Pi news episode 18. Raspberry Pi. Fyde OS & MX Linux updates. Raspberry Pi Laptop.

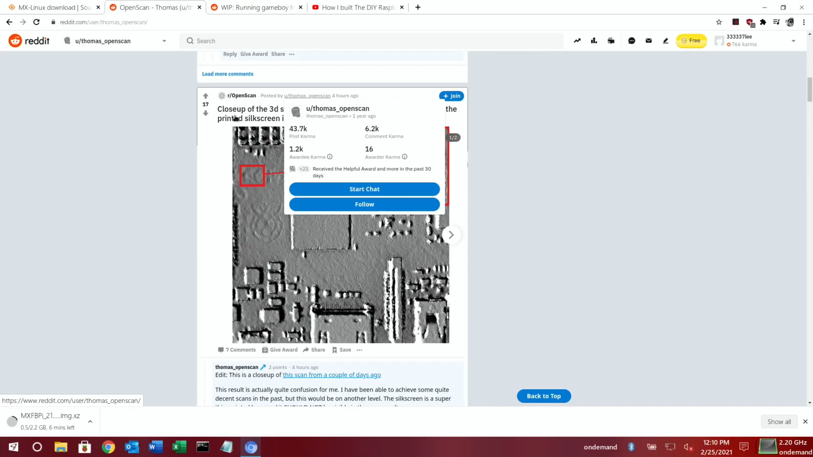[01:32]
so it's Thomas open scan who's done these 3d scans and this was just interesting as well that close of a 3d scanned Raspberry Pi why is